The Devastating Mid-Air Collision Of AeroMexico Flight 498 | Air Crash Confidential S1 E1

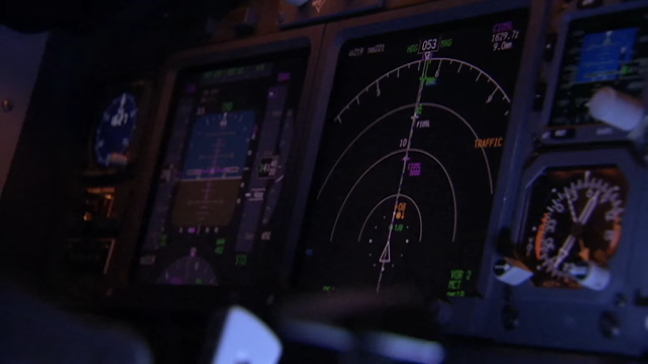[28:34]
An approaching plane will show up as a white diamond.
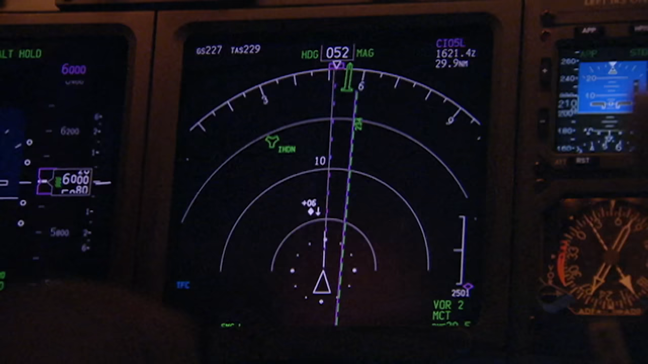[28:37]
And as you can see, we've got traffic here below us, but climbing as indicated by the arrow.
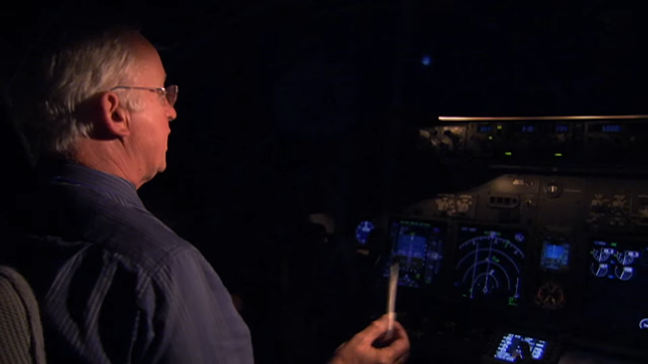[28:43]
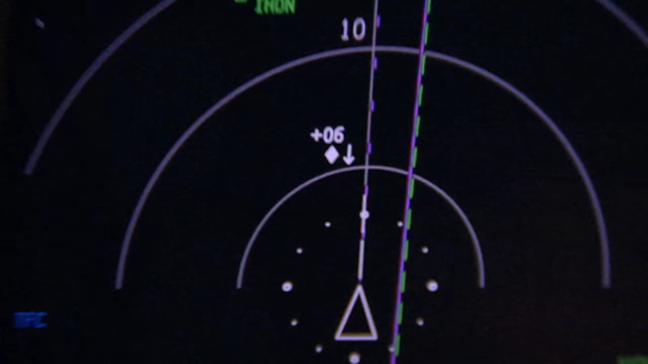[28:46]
It's now 600 feet below us.
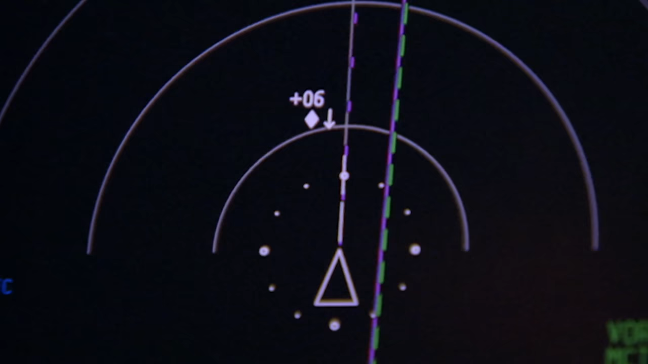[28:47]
The radio bubbles are too close for comfort. The white diamond changes to an orange circle, and TCAS flashes up a warning.
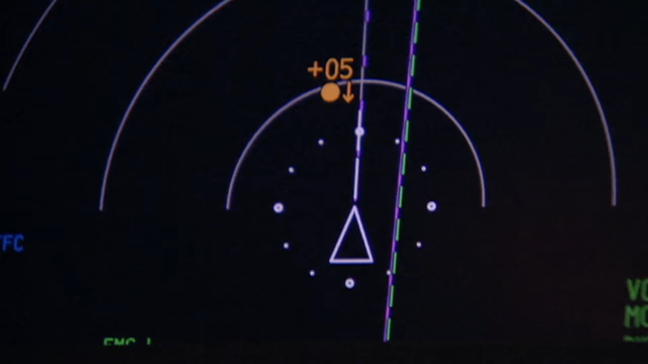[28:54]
Traffic, traffic. OK, that's now a traffic advisory, 500 feet below us and still climbing.
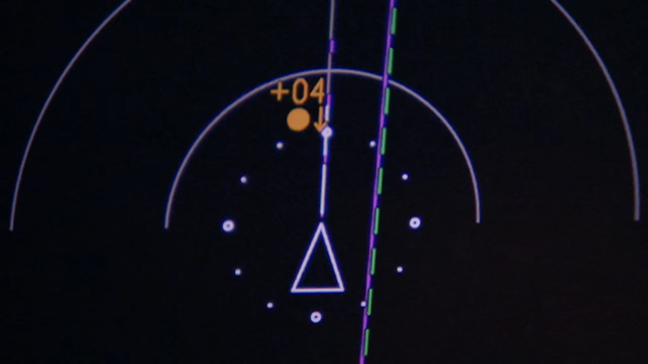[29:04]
If the situation gets serious, the orange circle becomes a red square, and TCAS orders the plane to change course.
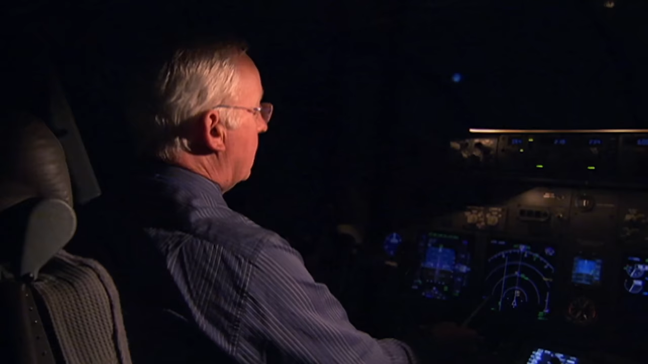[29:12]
Climb, climb, climb, climb. OK, it's now a resolutionary advisory, so I need to manoeuvre the aircraft to avoid the traffic.
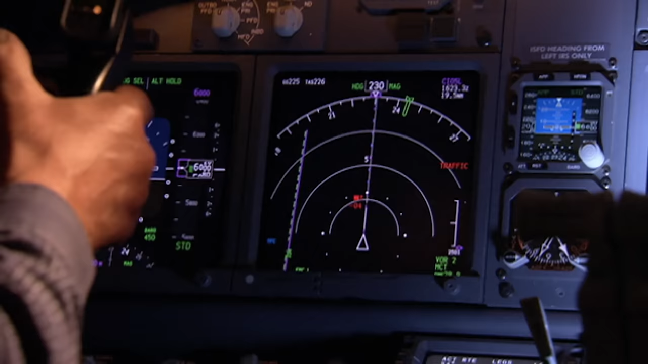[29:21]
In this simulation, TCAS orders one plane to climb, the other to descend. Maintain vertical speed. Maintain vertical speed.
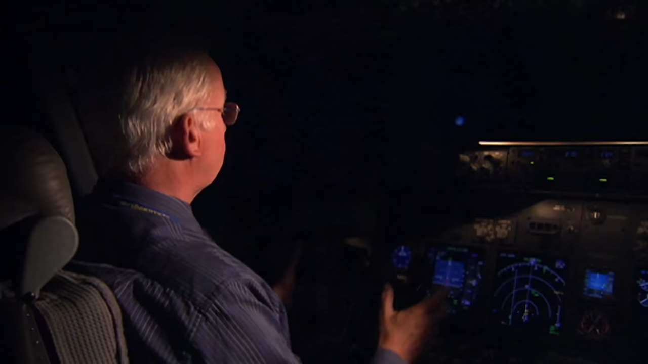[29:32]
TCAS has steered the aircraft away from each other.
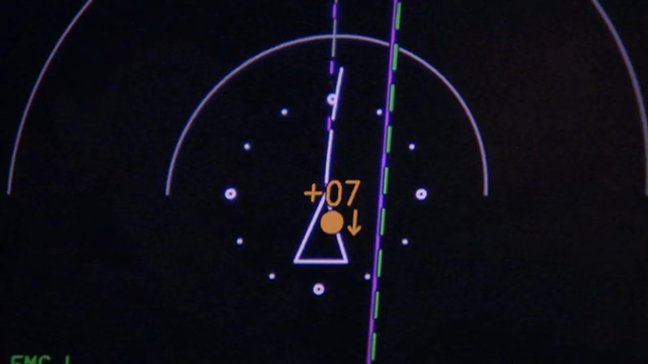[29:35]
Clear of conflict.
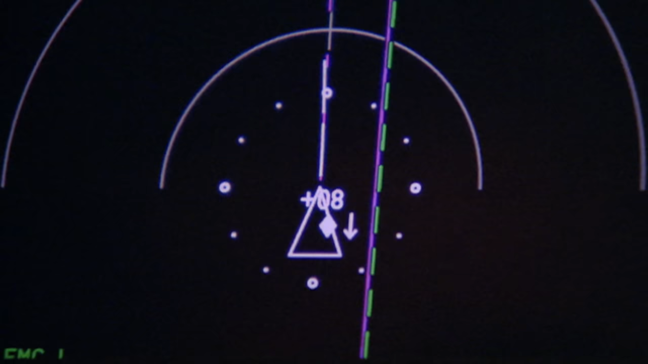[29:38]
Clear of conflict. Clear of conflict. Re-engaging the autopilot.
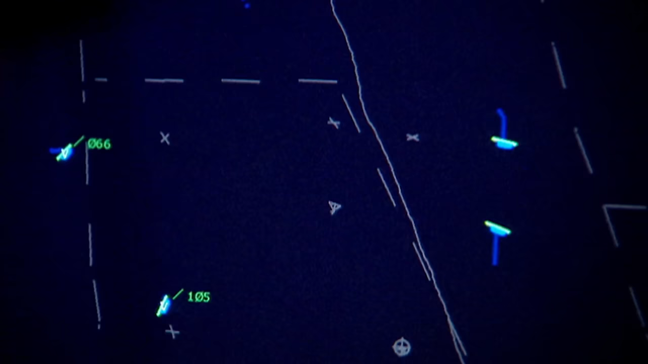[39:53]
Unaware the anti-collision systems had kicked in, he ordered the Russians to descend,
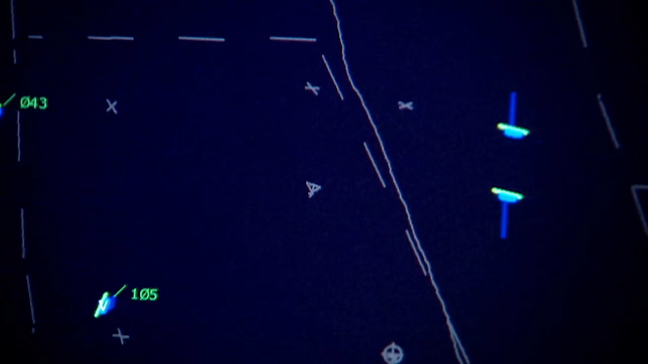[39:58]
directly contrary to what TCAS had ordered.